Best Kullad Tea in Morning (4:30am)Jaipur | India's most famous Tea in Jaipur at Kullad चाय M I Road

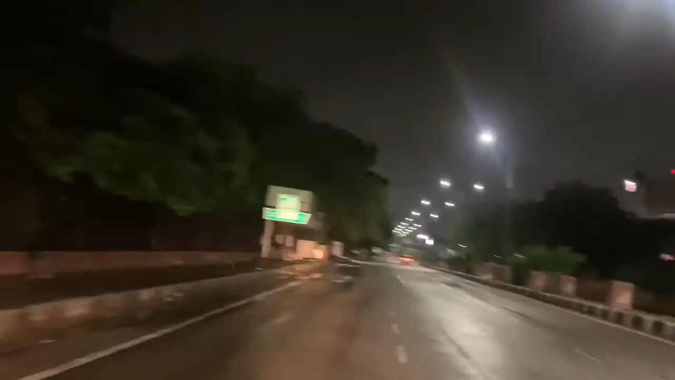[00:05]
बहार आ चुके हैं भोले बावा के दर्शन करकर और हम न्यू गेट से न्यू गेट की तरफ से बहार निकल कर जा रहे हैं और आप देख सकते हैं कि ये पूरी